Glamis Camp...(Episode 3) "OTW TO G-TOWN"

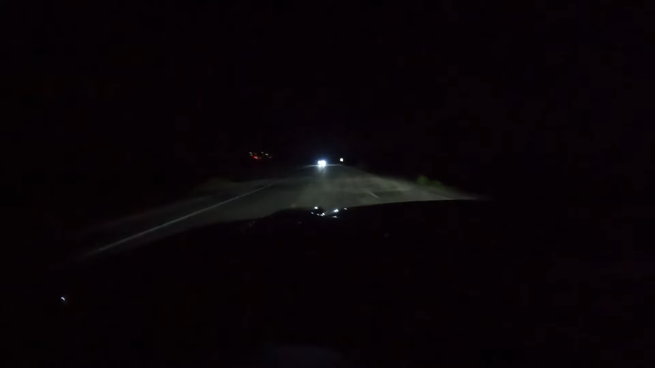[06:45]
Whoa. These are some big sand drifts. Man. That's gnarly. Welcome to Glamis. That's it. Alright, we're going home. No, just kidding. We're just coming into it.
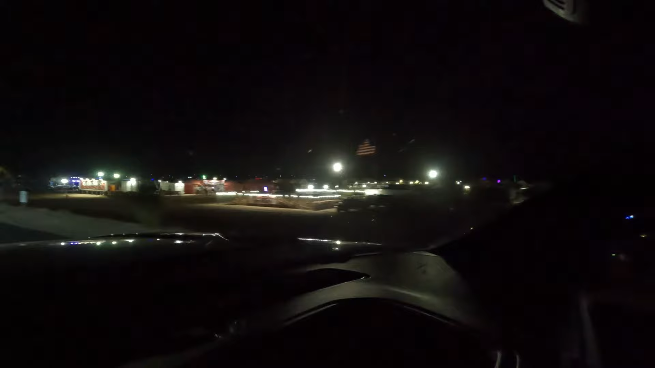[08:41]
Good old glory right there. Beautiful. That's where the big shindig goes on. Look at, they're just setting up the Ferris wheel right there.